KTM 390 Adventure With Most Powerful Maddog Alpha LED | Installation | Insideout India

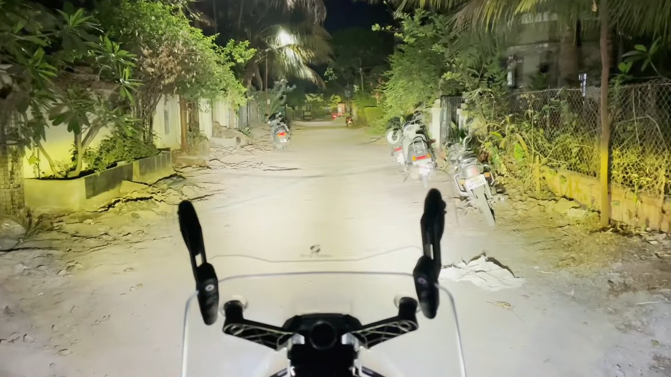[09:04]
अभी में सब्सका इसी 26 तब सांवाप की अभी में से का denniva 10 दिखाँव है फिर रखाऊगे है बेर 5 वैस दिखाऊ प्यान है हेडलाइट आफ अल्फा एंड स्काउट एक्स